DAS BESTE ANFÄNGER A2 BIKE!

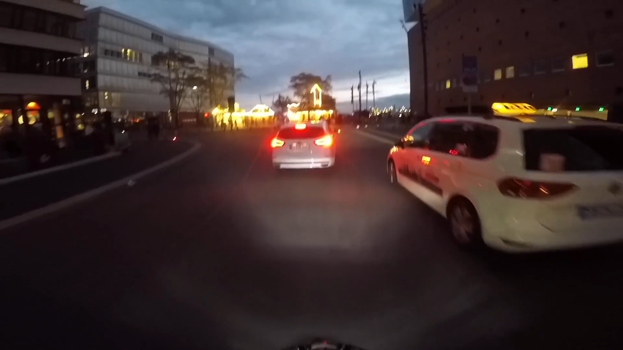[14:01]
Es wird schon wieder arschdunkel. Ich hoffe, man sieht überhaupt noch was auf der GoPro.
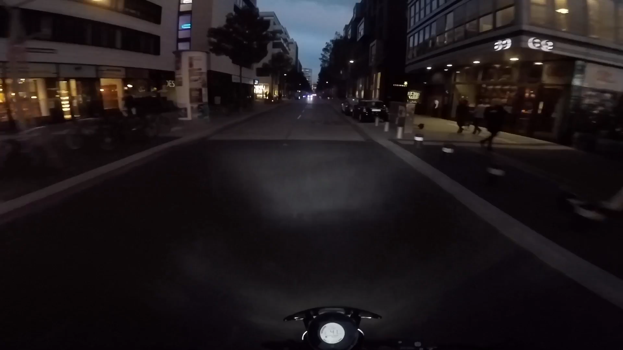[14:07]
Ich versuche euch dieses Kfz hier nochmal ein bisschen zu zeigen und dann werde ich vielleicht noch im Dunkeln oder irgendwo an einem helleren Parkplatz versuchen, ein paar Wheelies zu poppen.